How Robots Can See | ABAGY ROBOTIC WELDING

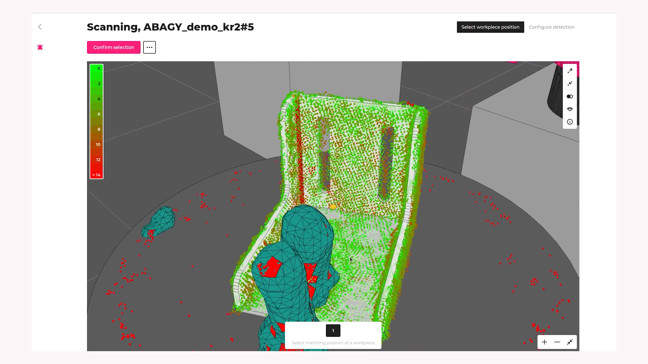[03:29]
And the next step is like the cornerstone of the whole pipeline.
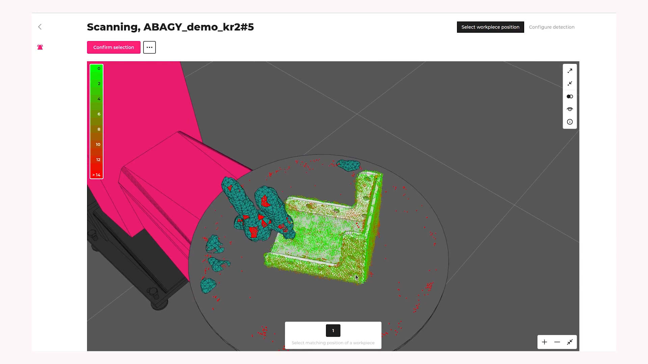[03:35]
It's the algorithm where we localize the object in the point cloud. Green points is the actual data from the scanner. And as they are green, we can say that the distance from these points to the object is around zero.
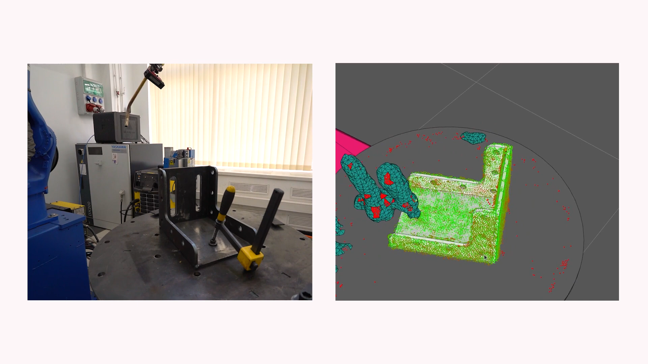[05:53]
Uh, it, uh, makes it, uh, less, uh, precise, uh, but it's okay.
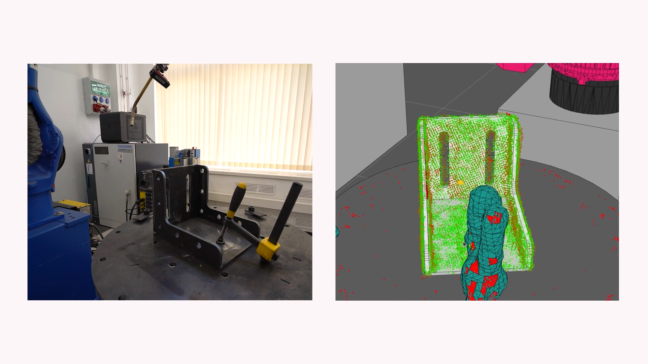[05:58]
Because for the object, we need to position it really precisely because we need to weld it.
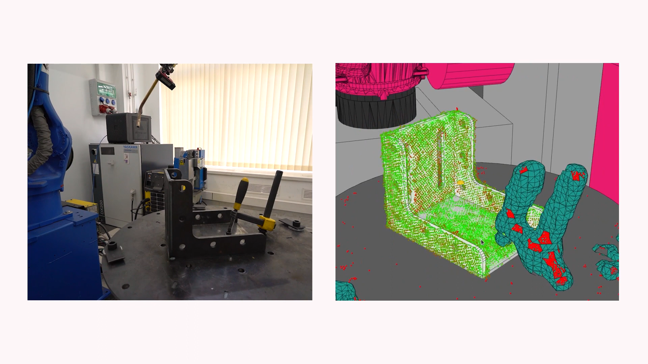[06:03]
But for the obstacles and fixtures, we just need not to collide into them, right? So we can expand them a little bit.
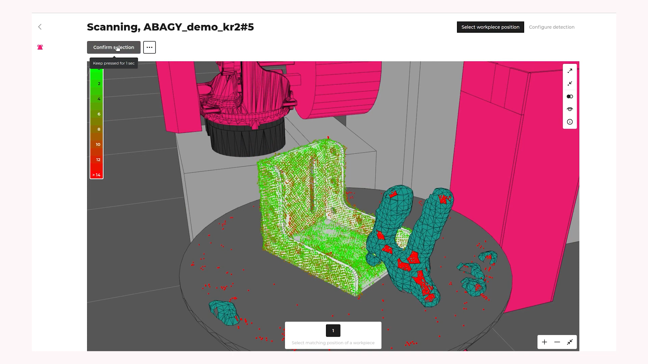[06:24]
we can, uh, see and check if everything is fine and all the points are green. So, and we have our fixtures in here so we can confirm and it's gonna work.
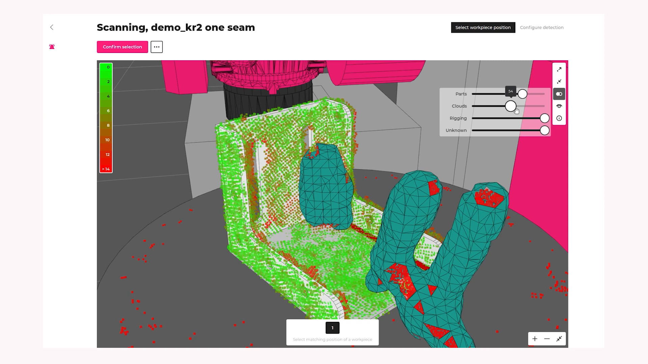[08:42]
So it's not going to weld. Because it's in the way of the seam.
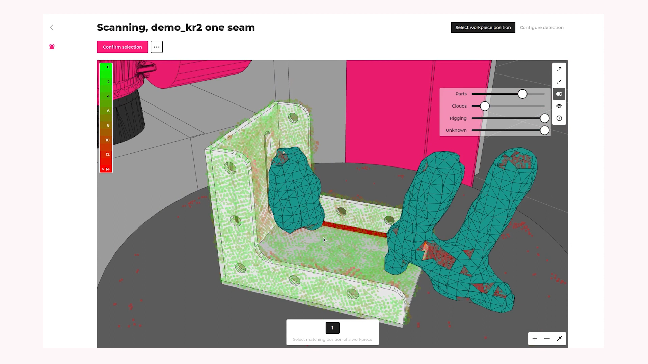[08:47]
Yeah, yeah. And you see our weld is here in red.
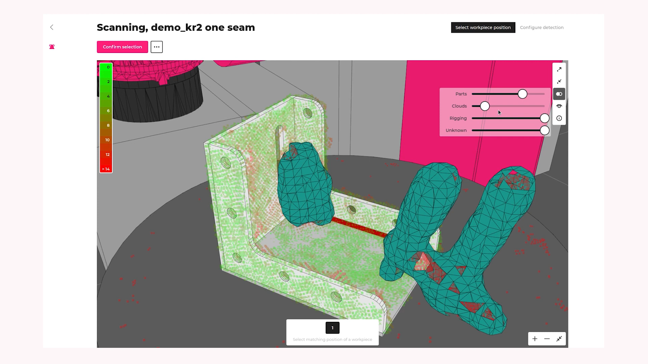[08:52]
And, uh, obviously the phone occludes the weld and the system won't let us weld it.
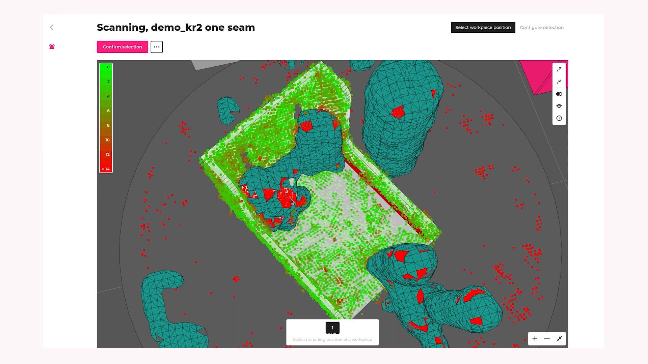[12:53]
What's the difference? Dark green is the meshing of the obstacle that we see. And the red is just the points, the raw data from the camera. Okay, so the dark green, actually this is cyan. So the cyan is the result of our processing algorithms.
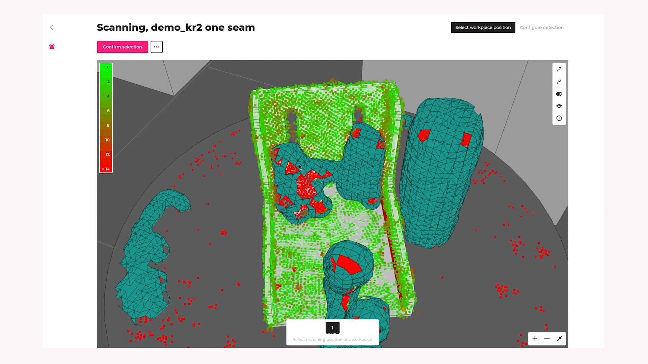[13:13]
And the red points is just the raw data. Oh, cool. Yeah. And the bright green, that's all, that's good.
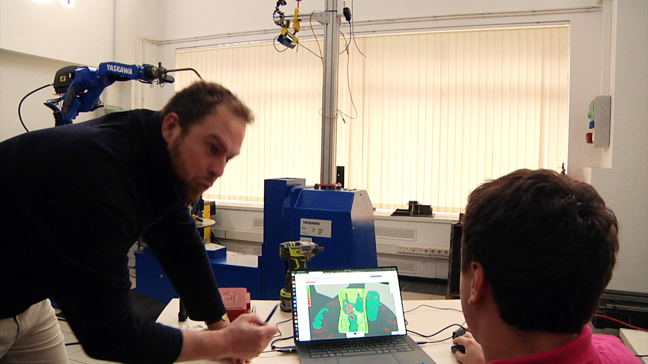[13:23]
Yeah, that's good. That's good, yeah.
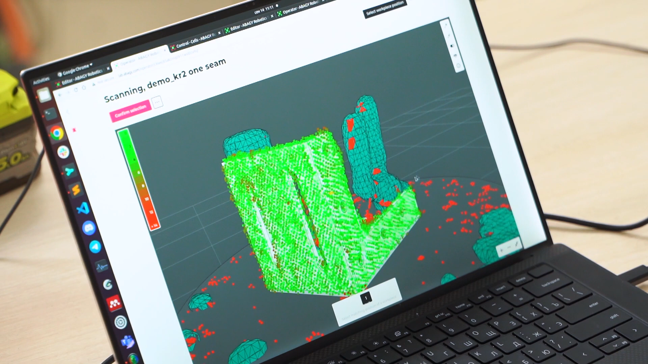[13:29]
It's really easy to use this because we teach the operators of our clients,
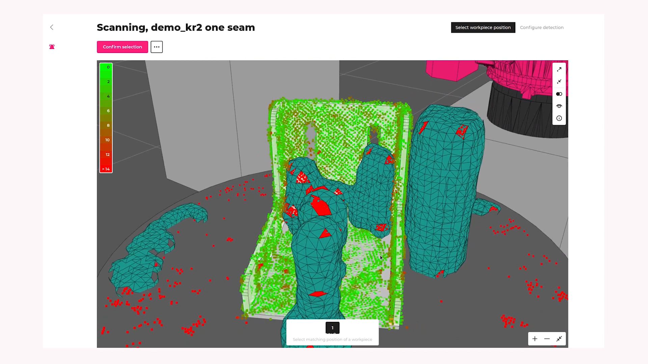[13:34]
guys who operate these cells that works with the budget software. Very simple rule. If there is a lot of green and not much red, it's okay. You can confirm. Dark green? No, a lot of, if it's a lot of light green, it means that the distance from the points to the object is around zero. If it's a lot of red, it means that the distance is more than 14 millimeters.
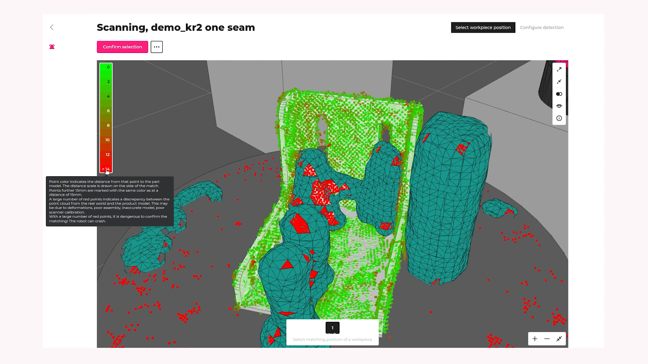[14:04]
And it's not that good because the part is not positioned really well.